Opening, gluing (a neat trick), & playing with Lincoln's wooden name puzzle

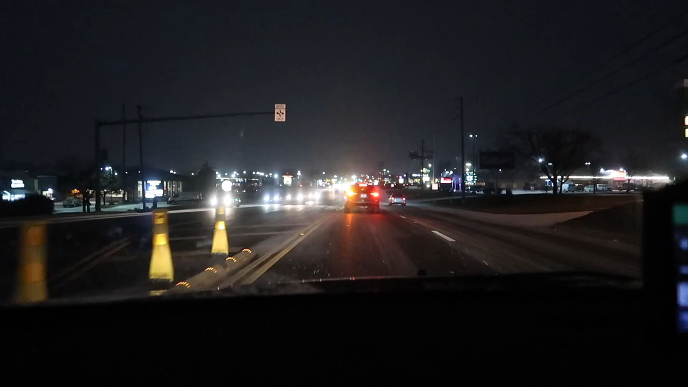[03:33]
This is getting slippery out. I was not expecting this. Luckily, we are following a salt truck so it's not too bad. But yeah, I think what we're going to do is exnay the part where I look for shirts. We're going to go find dinner. Then we'll go stop at Michael's on the way back home and just go home. I don't want to be out when it's super bad out and we got time to find shirts for me. I'll just wear another old one.